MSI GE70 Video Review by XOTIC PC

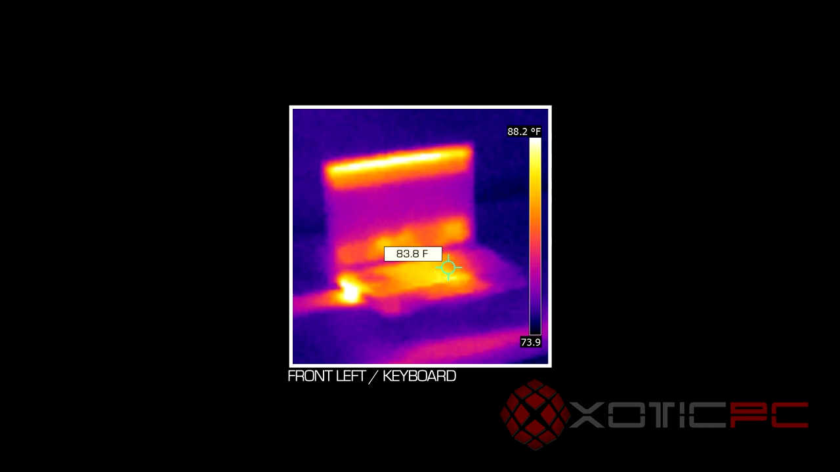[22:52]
On screen: spot 83.8°F, scale top 88.2°F
And actually, in my opinion, I expected it to be running a lot warmer. You know, we saw that one single exhaust vent coming out the side, which wasn't very large. And on this system, the heat sinks seem to be running a little bit longer and farther than on some of the other MSI models.
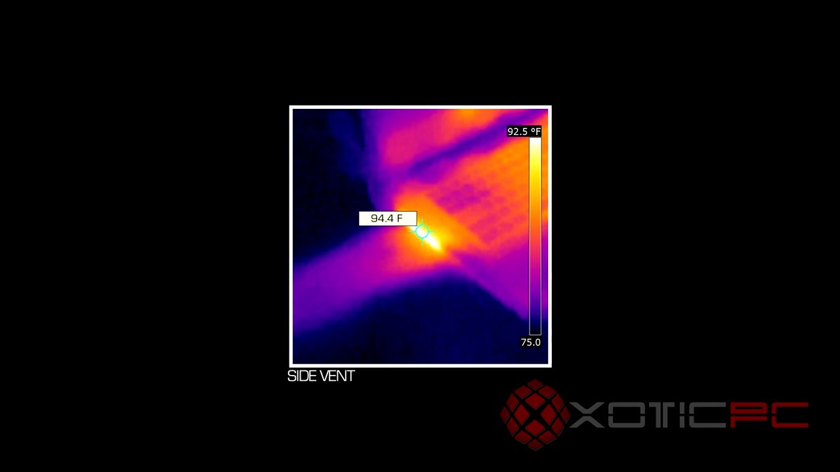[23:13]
On screen: spot 94.4°F, scale top 92.5°F
And if you look at some of our other reviews, you can actually see that the heat sinks in those are much shorter than on this one. The keyboard and touchpad area where your palm rest is, that's all actually fairly cool. I expected, you know, again, for it to be a little bit warmer and it's not, which is great to see on these thermal images. If you look at the AC adapter, it's, you know, 120 watt. It's been running for about an hour and it's surprisingly cool.
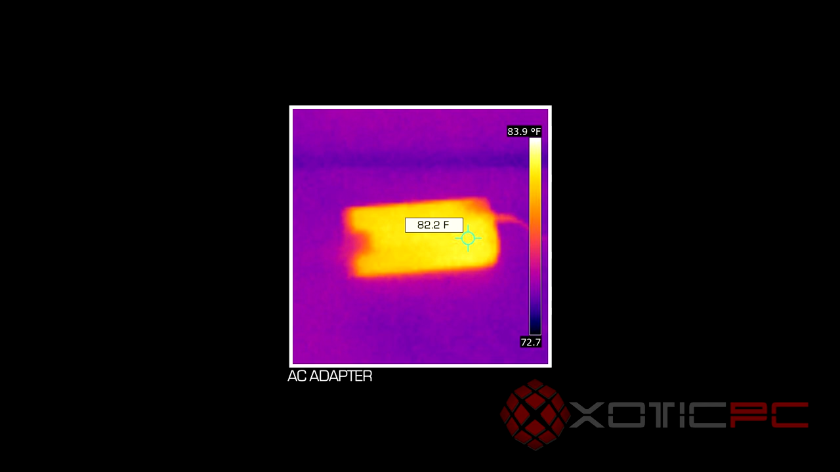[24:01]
On screen: spot 82.2°F, scale top 83.9°F
you're seeing temperatures of, you know, 100 degrees. And this is keeping pretty cool. You know, again, with even more prolonged laptop use, these temps are going to go up a little bit. But it's nice seeing, you know, where you're physically touching the laptop, like the keyboard and palm rest area. See those areas under body temperature, so they're always going to be cool to the touch. So hopefully that gives you, you know, a different perspective on the temperatures of this GE70.